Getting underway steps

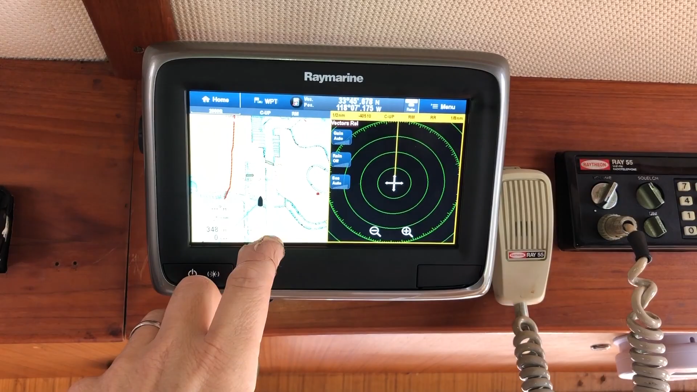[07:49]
and uh let's see transmit and i've got the overlay enabled you can certainly play with all of that in the menus and i've got the zoom linked
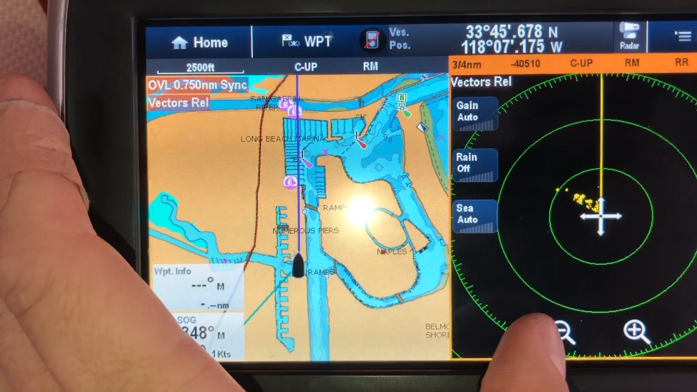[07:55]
so the scales are consistent on both charts but obviously that's all adjustable it's set to
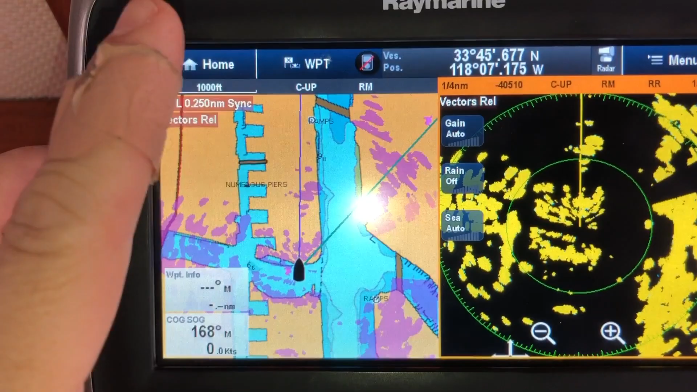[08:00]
heading up right now it's easy to switch to course up that's in the menu